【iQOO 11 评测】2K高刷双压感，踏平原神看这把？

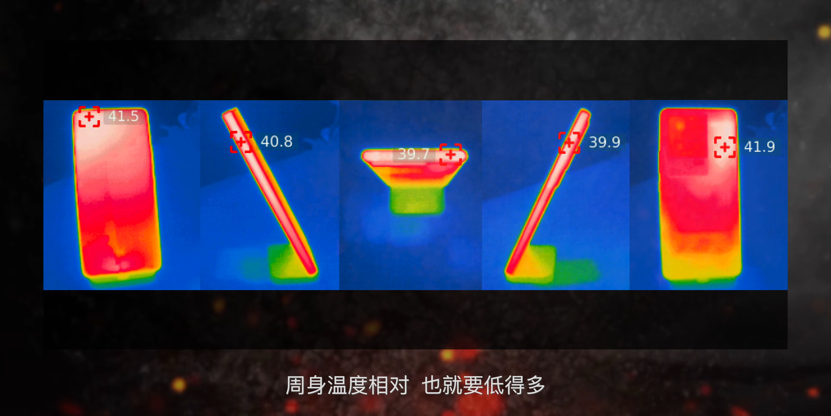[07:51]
2仅仅只用了不到6瓦周身温度相对也就要低得多来到CPUGPU极限压力双烤也不知道是处罚了什么机制可能是欲强则强的原理突然就暴躁了起来平均功耗直接干到了9.
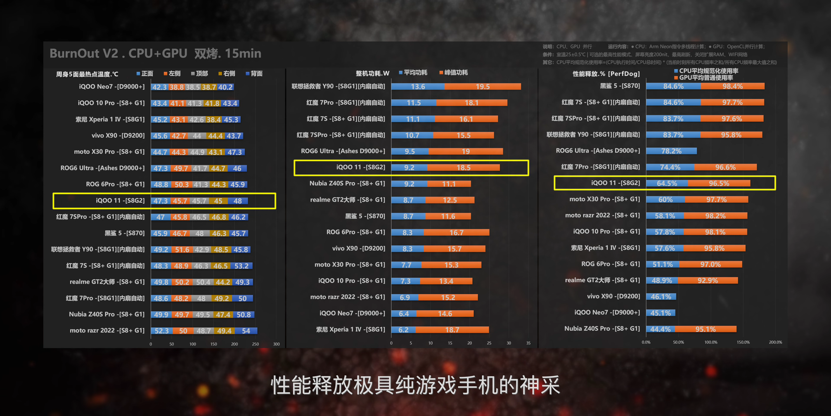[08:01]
2瓦性能释放极具纯游戏手机的神采比较有趣的是即使到了这个地步周身温度竟然并不算高尤其金属机身正面最热点47.3摄氏度背面最热点48的前提下机身至少额外低了2度不出意外定然是做了某种隔热处理以优
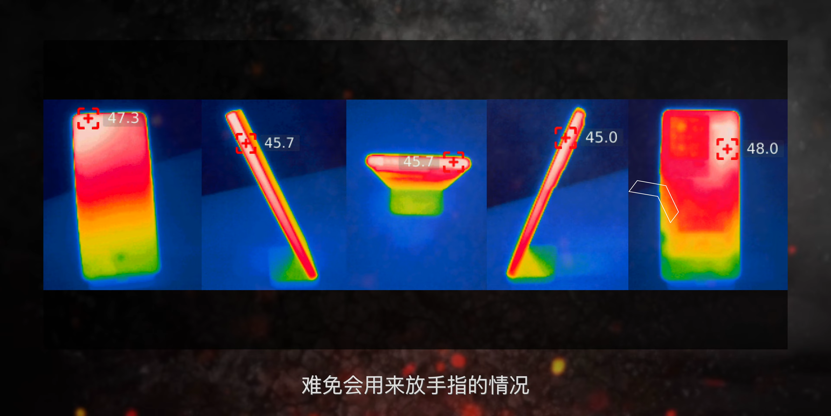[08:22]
化横屏游戏的握持体验另外值得一提的是主色模组的金属件也许是考虑到了横屏下难免会用来放手紫头的情况主要是装饰用途并不会太起到什么散热的作用游戏首先还是王者荣耀清晰度不只是工程
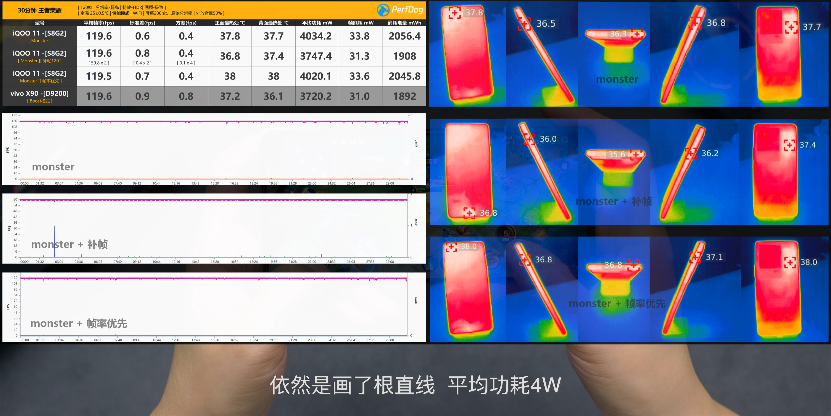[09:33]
化依然是画了根纸线平均功耗4瓦25摄像度调渐下周身最热点温度平均37摄像度依然基本维持在了体温范畴
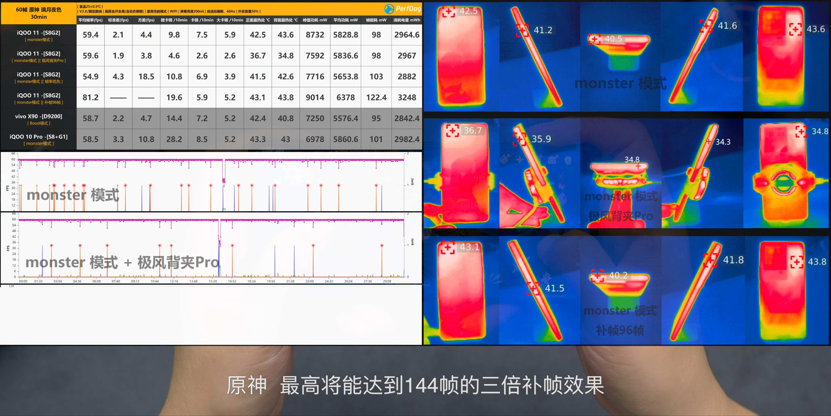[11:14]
能达到144帧的三倍补帧效果至于压力更大的虚迷参考数
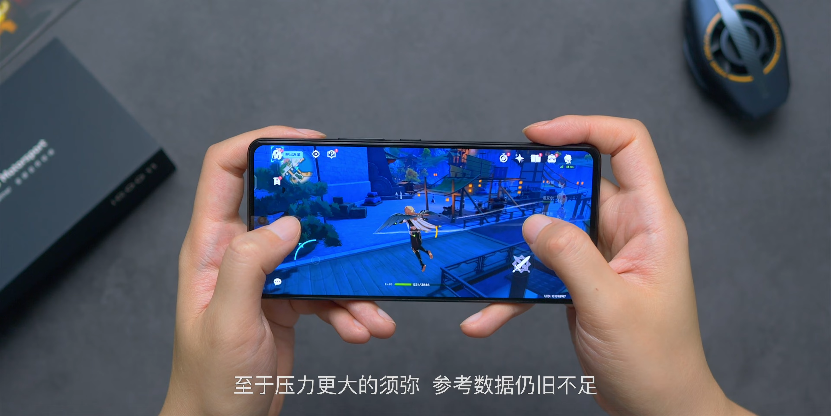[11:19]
据仍旧不足毕竟8PLUS帧一级显入手里也就是Mate50系列参考价值不高后续攒多
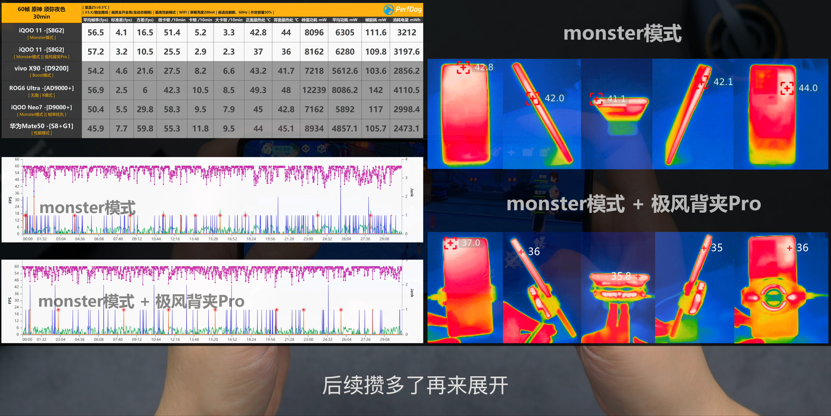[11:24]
了再来展开反正目前iQOO11的8帧2可以跑到56到57帧上下平均功耗需6.